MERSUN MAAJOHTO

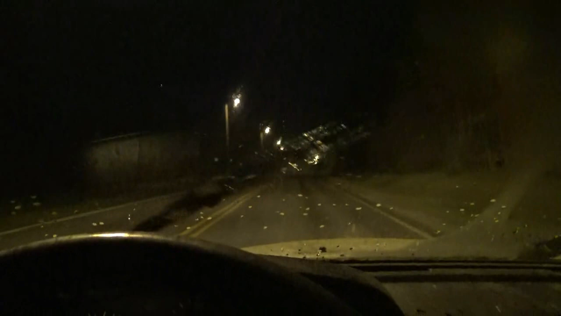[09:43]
Nyt muuten tasottu se renkaan hakkaus. Tai se sellanen pom pom pom. Sellanen keinuhine. Se on ku se renkas on kaks vuotta samassa kohtaa. Pitäis aina muuten muistaa siirrellä näitä autoja. Mut eihän näitä kukaan siirtele missään. Huurteen poistokin toimii oikee hyvin. Mittarissa on vasta...